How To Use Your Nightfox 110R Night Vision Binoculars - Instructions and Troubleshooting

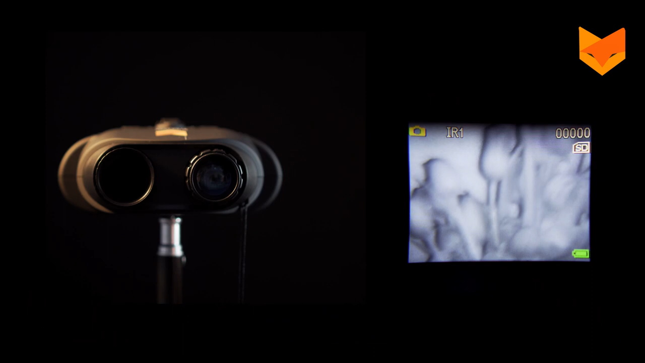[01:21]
Adjust the image focus by turning the lens at the front of the device.
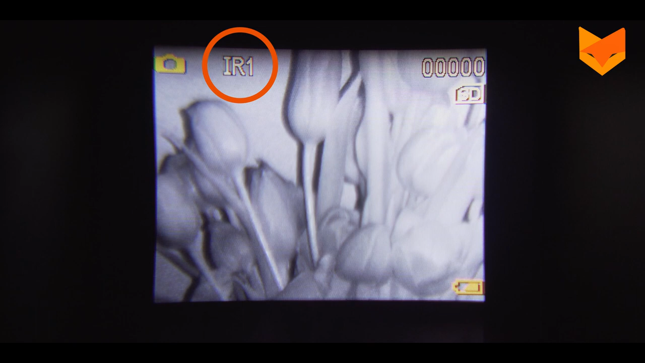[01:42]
Press the zoom button to magnify the picture by up to 2x.
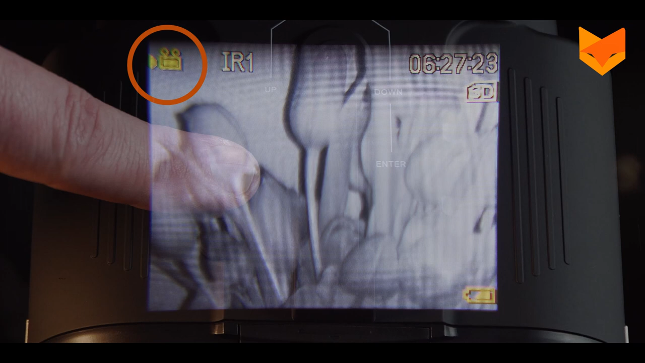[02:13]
A small video icon will appear at the top of the screen.
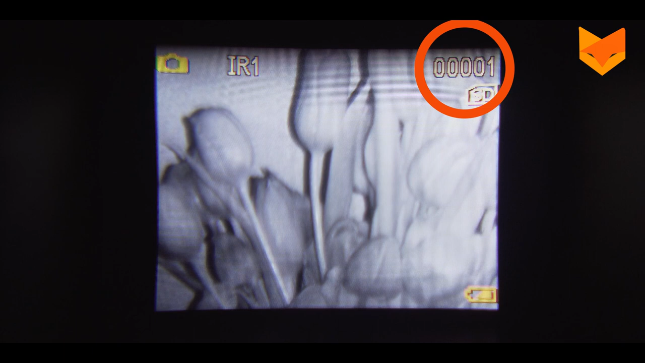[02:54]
This number shows how many photos have been taken.